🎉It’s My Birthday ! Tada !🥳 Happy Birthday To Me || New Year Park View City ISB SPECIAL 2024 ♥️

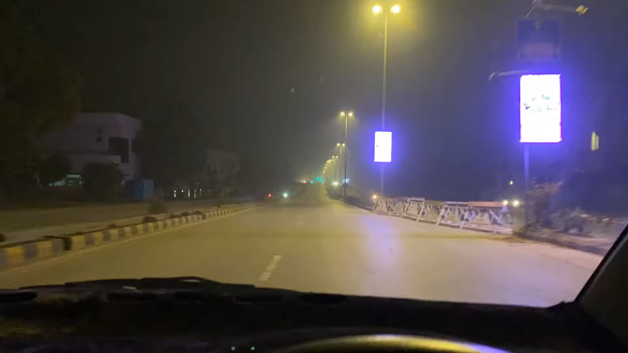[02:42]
तो अभी हम DHA2 से निकल रहे हैं, तो ये है सिग्नल आगे, क्योंकि अभी इन्होंने सिग्नल भी अंदर बना दिए.
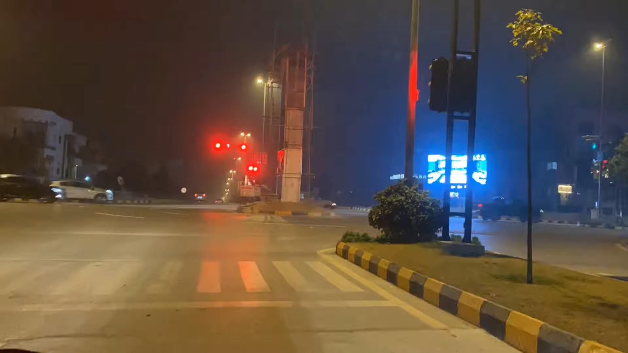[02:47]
तो इसके बाद हम ये इधर पहुँचे हैं जी गोल चक्कर,
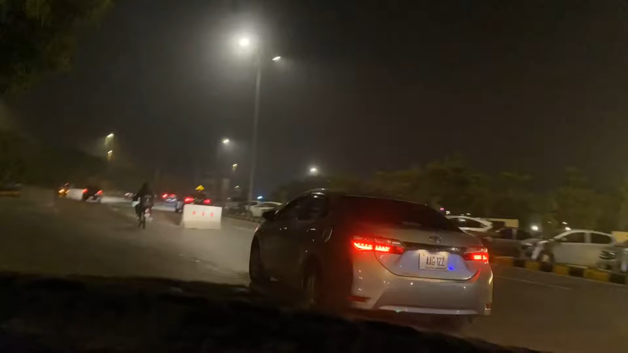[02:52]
इनका जो स्क्वायर है, वहाँ से होते हुए हम GT रोड वाली साइड जा रहे हैं इस्लामाबाद एक्सप्रेसवे पे. तो ये आगे है जी अटक पंप लेफ्ट साइड पे, इनका आगे अभी गेट नंबर 7 आएगा.
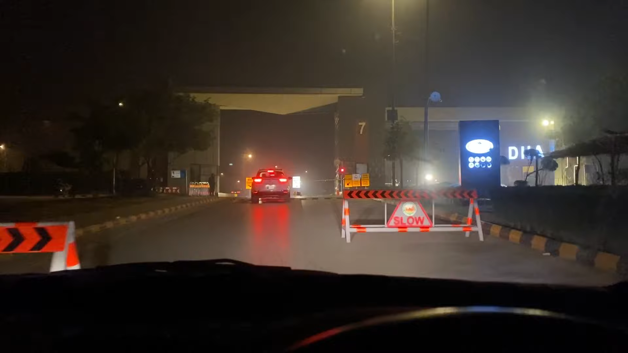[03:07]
तो यहाँ पे गेट नंबर 7 से मैं एग्जिट कर रहा हूँ और हम जा रहे हैं जी लेक व्यू,
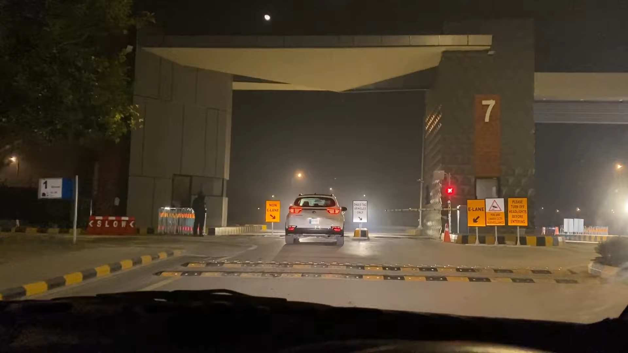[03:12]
पार्क व्यू सिटी.
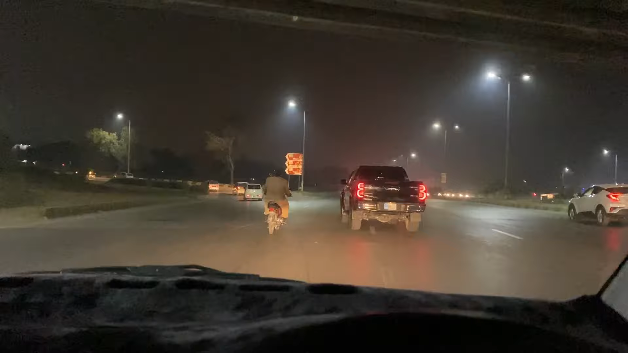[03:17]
अच्छा, फैज़ाबाद क्रॉस करने के बाद पुल के आगे जब आप आएंगे मरी रावल झील,
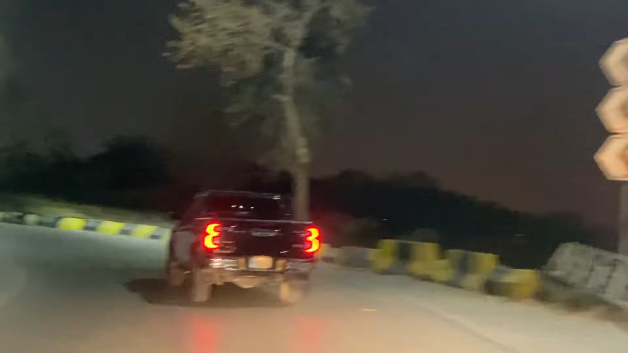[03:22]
और आपको कन्वेंशन सेंटर का आएगा बोर्ड, वहाँ से आपने ऊपर की तरफ चले जाना है.
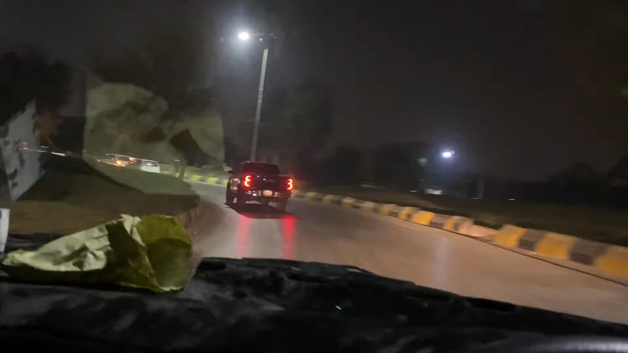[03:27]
तो उसके बाद आपने सीधा जो है ना चले जाना है पार्क रोड वाली साइड पे.
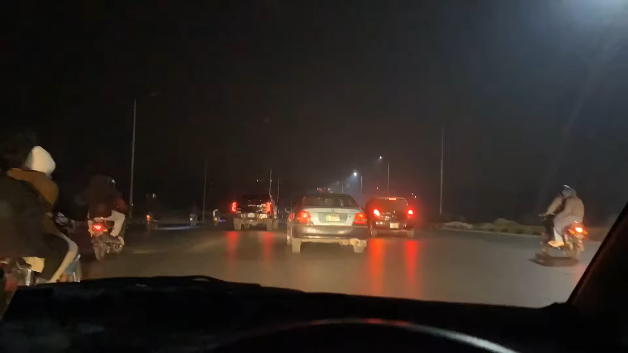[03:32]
अभी ये पार्क रोड पे मैं आ गया हूँ,
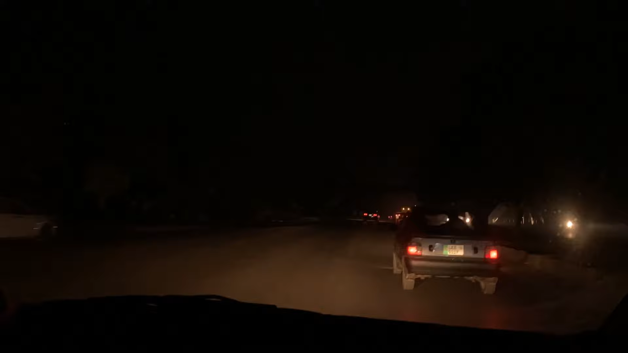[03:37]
तो यहाँ पे आएगा बनी गाला इमरान खान का घर, हमारे कैप्टन का घर.
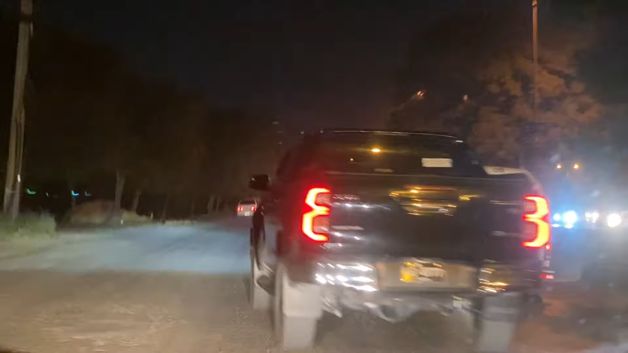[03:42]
तो अभी हम यहाँ से होंगे लेफ्ट, ये सामने आपको नज़र आ रहा है पार्क व्यू सिटी का बोर्ड.
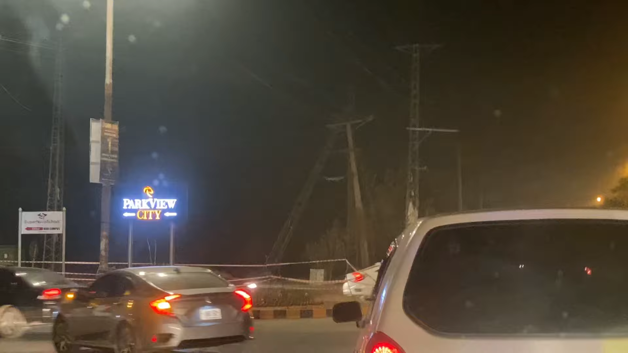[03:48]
ये रास्ता आप लगा लें बैरी इंक्लेव भी जाता है,
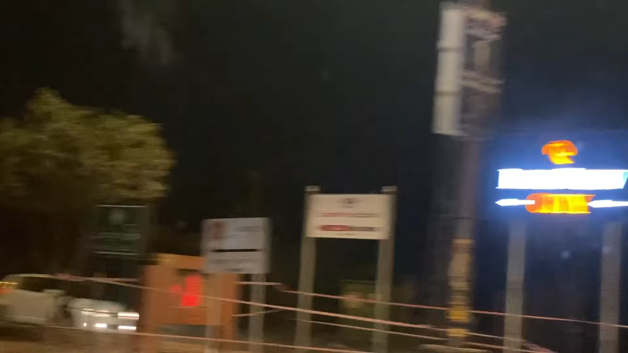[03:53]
और वहाँ से आप लेफ़्ट हो जाएंगे तो आप जाएंगे पार्क व्यू सिटी, और राइट होंगे तो आप बैरिया इंक्लेव चले जाएंगे.
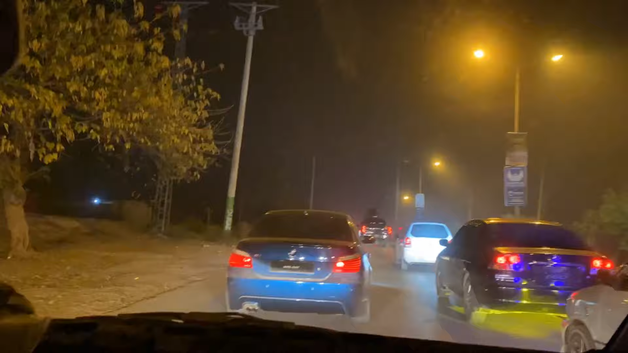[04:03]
तो आज यहाँ पे ट्रैफिक बहुत ज़्यादा है, क्योंकि सारी चीज़ें बंद थी, ये खुला हुआ था, तो इस वजह से आज ट्रैफिक यहाँ पर बहुत था. तो अभी आगे चलते हैं तो देखते हैं कि आगे हमारे साथ क्या सीन होने वाला है.
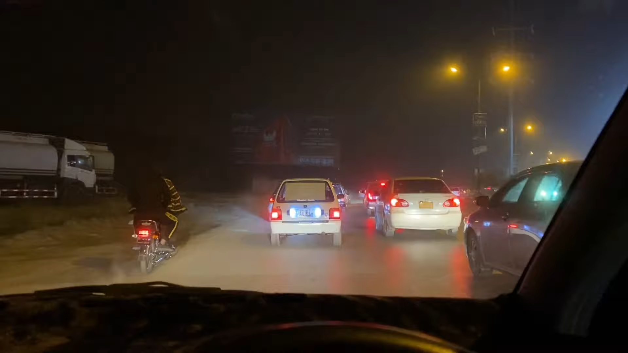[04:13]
लोग तो ऐसे जा रहे हैं, देखे ना गाड़ियों भगा भगा के पदरे आगे जाके क्या होने वाला है. बट हुकूमत पाकिस्तान का अच्छा फैसला है, उन्होंने फायर वर्क नहीं किया, क्योंकि आपको पता है हमारे फ़लस्तीनी भाई उनके साथ क्या जुल्म हो रहे हैं. तो और हम इधर क्या कर रहे हैं.
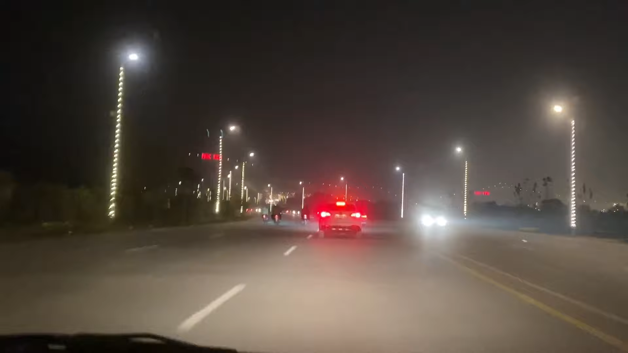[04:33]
खैर, अल्लाह पाक हम सबको हदायत दे, और इंशाल्लाह उनको जल्द अज जल्द आज़ाद करें. आमीन सुम आमीन. तो फाइनली हम पार्क व्यू सिटी पहुंच गए हैं,
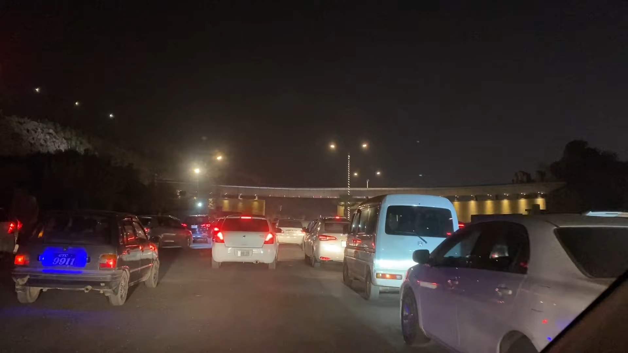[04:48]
ये मेन गेट है और आप ट्रैफिक चेक कर सकते हैं.